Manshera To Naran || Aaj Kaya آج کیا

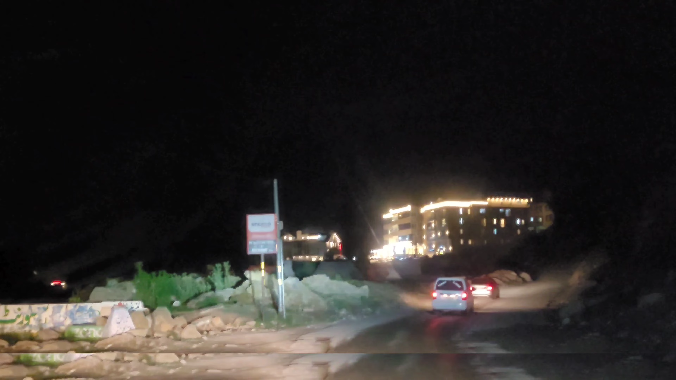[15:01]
پہنچ کے ہیں ناران ویلی ناران بازار ابھی اس کا ایک بریج بن رہا ہے ایک ووڈ بن رہا ہے تو تھوڑا راستہ آہستہ آہستہ ہی چلنا پڑتا
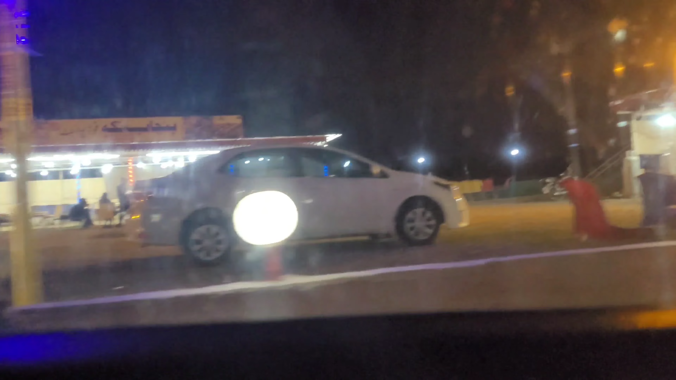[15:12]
ہے تاکہ کسی کو بھی پرابلم نہ ہو سکے اللہ کا شکر ہے کہ ہم جن دنوں میں گئے وہاں پہ لینڈ سائیڈنگ کی پریڈکشنز تو تھی لیکن ہوئی نہیں اور ہمارا سارا سفر بہت ہی اچھے
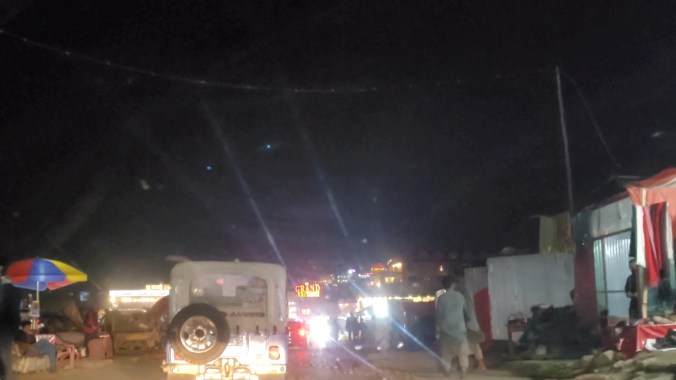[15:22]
سے گزر گیا اور اس طرح یہ بازار اگر آپ لوگ مری گئے ہیں ہوں تو آپ کو بتاتے چلیں کہ لیکن مال روٹ تو ایک بہت بڑی مارکیٹ
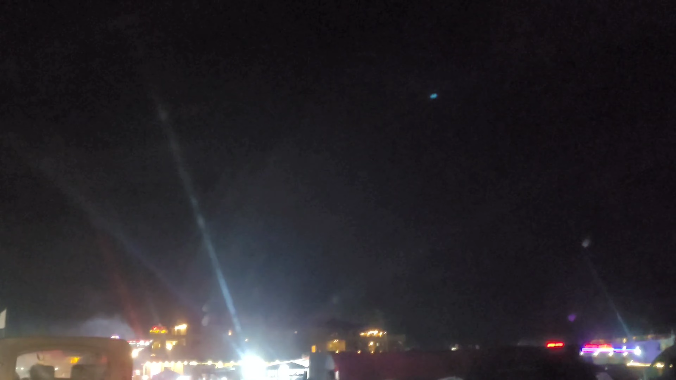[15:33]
بہت بڑا بازار ہے ناران ویلی کا بازار جو ہے اس کے مقابلے میں تھوڑا چھوٹا
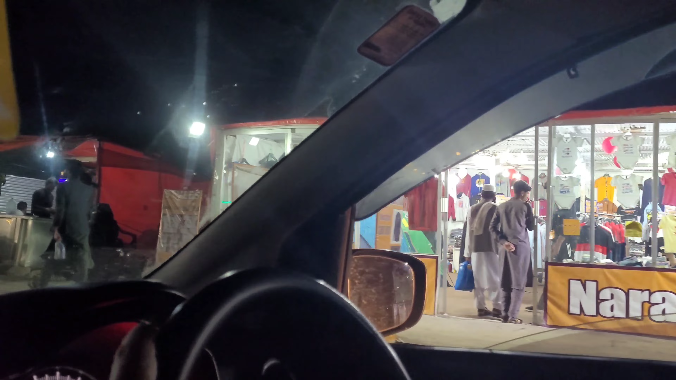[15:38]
ہے لیکن یہاں پہ آپ کو بہت سے کپڑوں کے سٹال انٹی جیوری کے سٹال
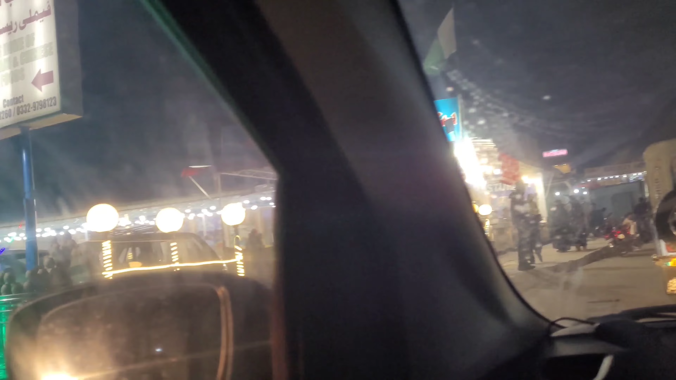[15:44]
ریسٹورنٹ وہاں کے لوکل ریسٹورنٹ چائمیز ہر قسم کا فود ملتا ہے اور اچھے